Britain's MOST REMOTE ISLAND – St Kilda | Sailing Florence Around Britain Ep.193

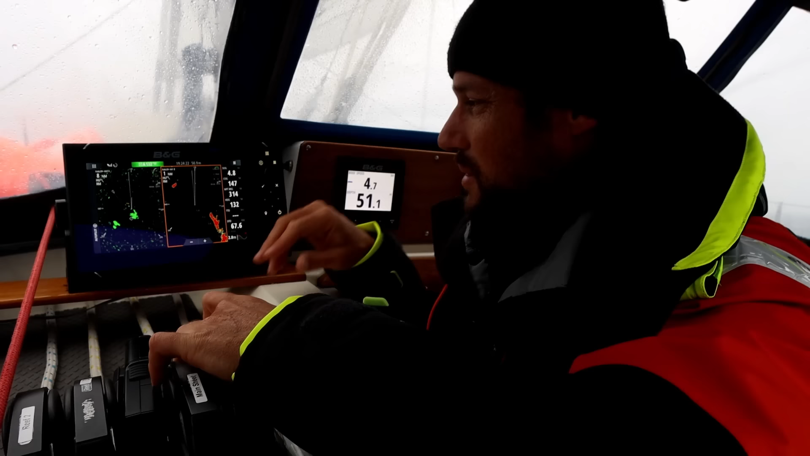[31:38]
I can even see on here, it's also got an AIS target there, which is another boat coming into St Kilda. Pretty useful bit of kit for safety sailing in fog.